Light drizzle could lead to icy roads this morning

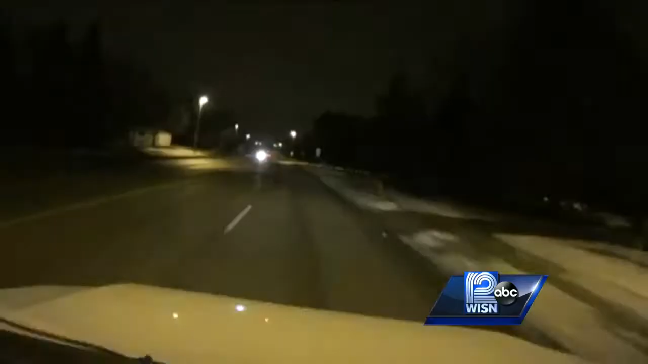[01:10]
WE WERE ON WELL STREET ALSO ON WISCONSIN. WE SAW THE SALT TRUCKS THERE.
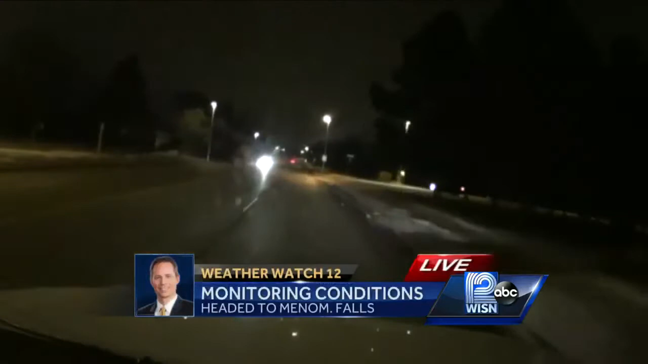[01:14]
THE ROADS WERE DAMPED BUT WE DIDN'T FIND ANY ICY SPOTS IN MILWAUKEE COUNTY SO WE VENTURED OUT TO WAUKESHA COUNTY WHERE WE DID FIND SOME ICY SIDEWALKS IN WAUKESHA. NOW WE'VE MOVED A LITTLE NORTH INTO NORTHERN WAUKESHA COUNTY WE'RE HEADED THROUGH SOME RESIDENTIAL AREAS ON HIGHWAY 74 IN TOWARD THE DOWNTOWN MENOMONEE FALLS AREA. WE'RE HEADED EAST RIGHT NOW AND ROADS STILL APPEAR A LITTLE BIT DAMP. MAIN ROADS ARE IN OKAY CONDITION. IT'S STILL WATCH OUT MAYBE JUST YOUR OWN DRIVEWAY OR SIDEWALK WHERE YOU COULD HAVE SOME MOISTURE THAT MELTED YESTERDAY FROM SNOW COMBINED WITH A LITTLE BIT OF DRIZZLE OVERNIGHT.